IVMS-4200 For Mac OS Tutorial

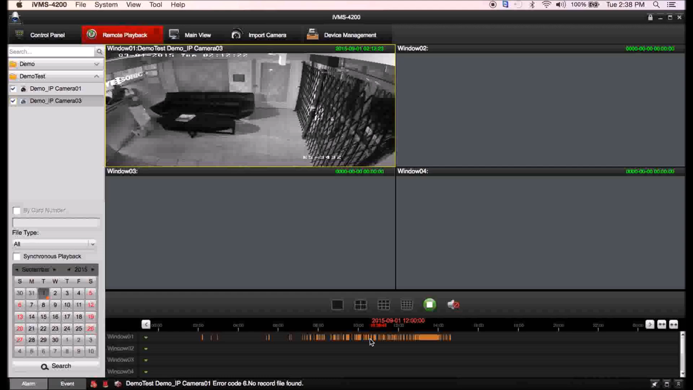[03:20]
time frame that you want to view it at so whatever time of day it'll show you every instance of an event on motion detection continuous